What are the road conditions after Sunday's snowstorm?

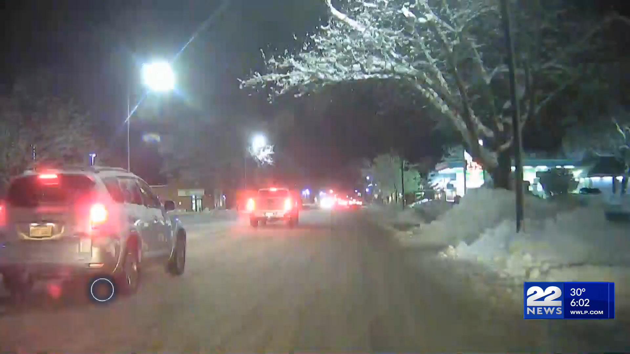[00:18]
As you can see, there's still some snow on the ground and while it is cold out there, there may be some black ice on the roads in some areas.
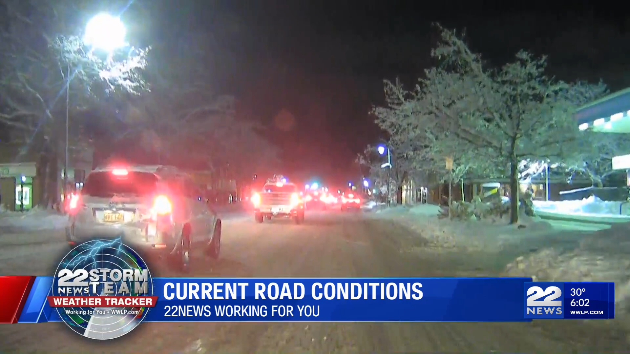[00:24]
That can make it harder to control your vehicle on your morning commute. So to get to your destination safely, you may want to take it slow out there. According to the Federal Highway Administration, 24 percent of weather-related crashes take place on snowy, slushy and icy roads.